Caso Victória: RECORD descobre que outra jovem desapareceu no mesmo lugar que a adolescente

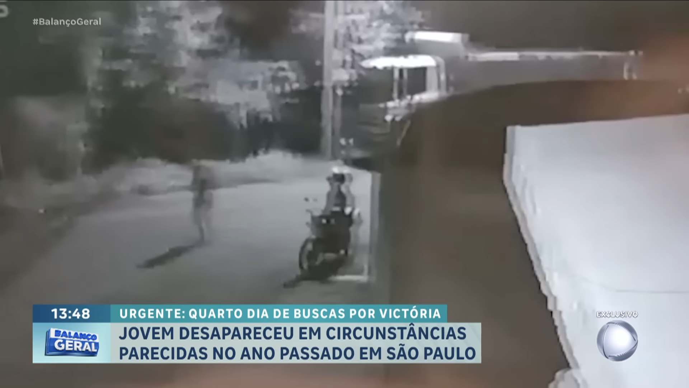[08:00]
Uma câmera de segurança flagrou Vitória conversando com um motociclista. Ela passa pelo lado direito desse homem e para. Depois, a adolescente vai embora, caminhando a passos lentos.